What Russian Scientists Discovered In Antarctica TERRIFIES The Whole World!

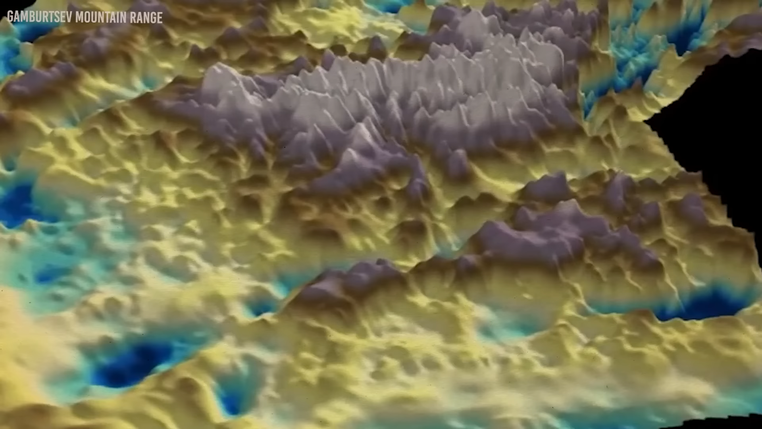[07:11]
Over a distance of 750 miles, you can find peaks that are over 10,000 feet in elevation.
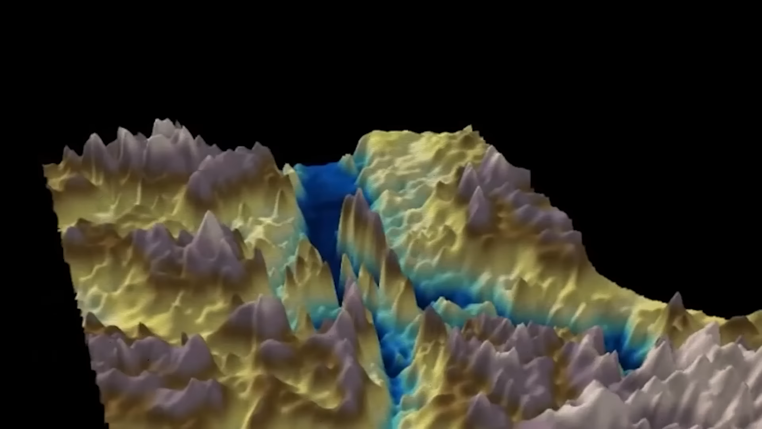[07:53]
investigate their subterranean structure with the help of gravitational and magnetic readings.